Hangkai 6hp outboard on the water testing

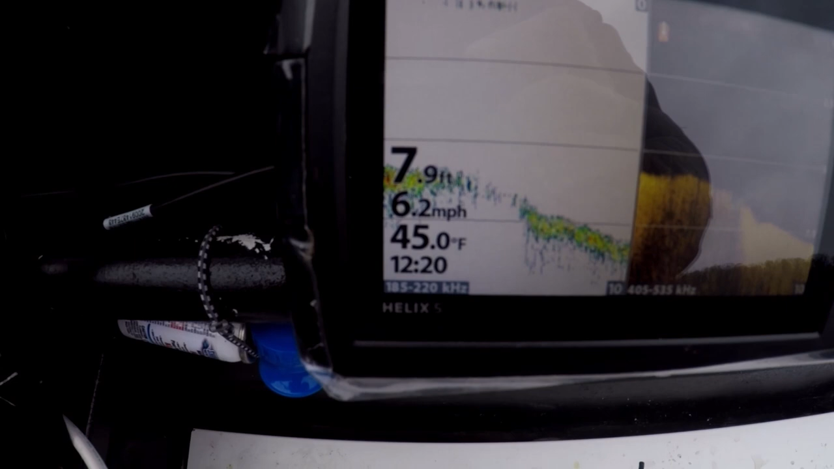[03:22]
On screen: depth 7.9 ft, water 45.0°F, speed 6.2 mph
We're just a little bit above idling and going 6 miles an hour.